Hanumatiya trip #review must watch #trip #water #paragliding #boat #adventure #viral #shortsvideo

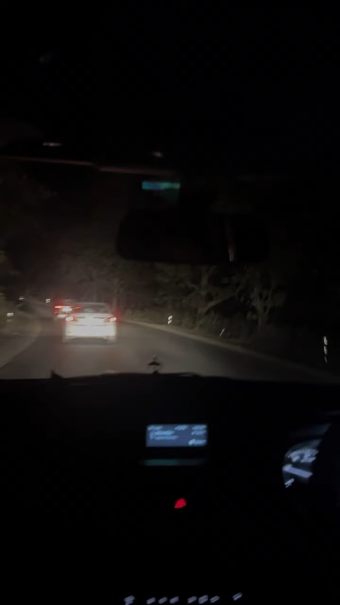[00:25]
ہم ہنومنتیہ کی اور جا رہے ہیں ہمیں بہت زیادہ ٹرافک کا